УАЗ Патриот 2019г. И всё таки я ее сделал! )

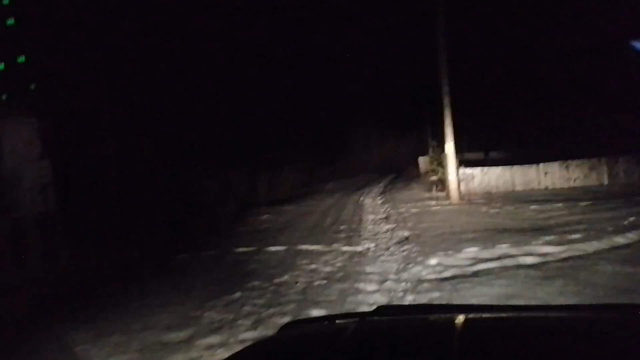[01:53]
Вот, видите. Ну, в принципе, я думаю, что можно, наверное, можно, наверное, и побыстрее. Вот сейчас продвинулся подальше. Подальше. Нормально. Я думаю, что пройдем. Вряд ли закопаемся. Так, поехали.
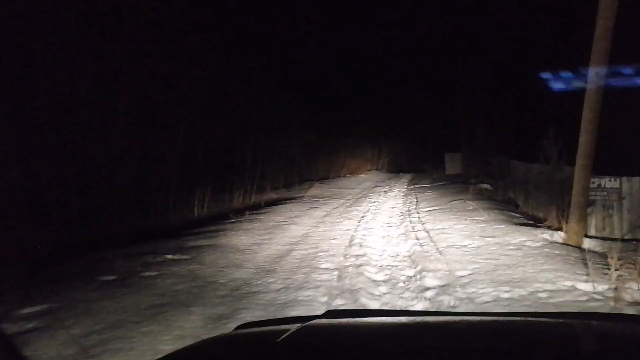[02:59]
Вот. Тут вот поглубже снег пошел. Почему-то. Вот стало труднее. Стало труднее чувствоваться. Я сейчас аккуратно попробую протаптывать дорогу. Короче, решил я стратегию выбрать.
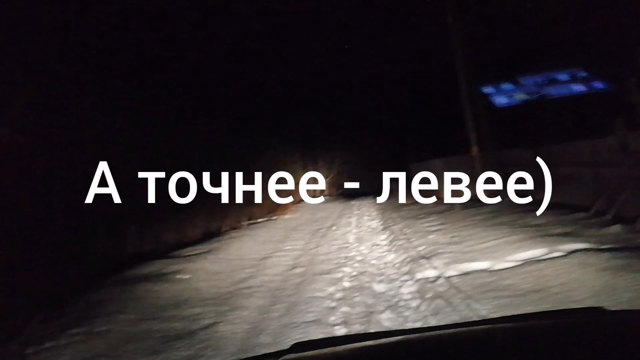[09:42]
Вот так вот. Вот. Таким вот образом. А, теперь с этой стороны стало сдевать. так. Еще раз.
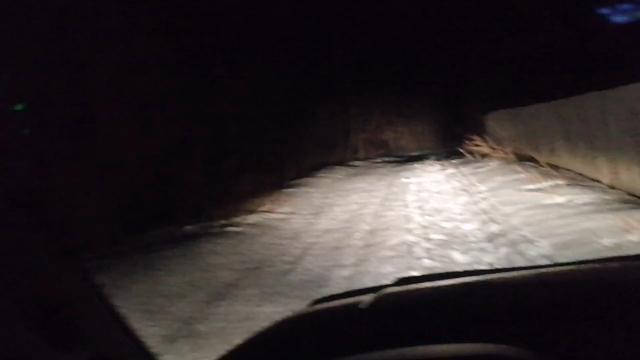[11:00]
Так. Буду на скорости сейчас пробиваться. Так. Надо посмотреть, выйти. я там по-моему куда-то не туда еду. К сожалению, плохо мне видно.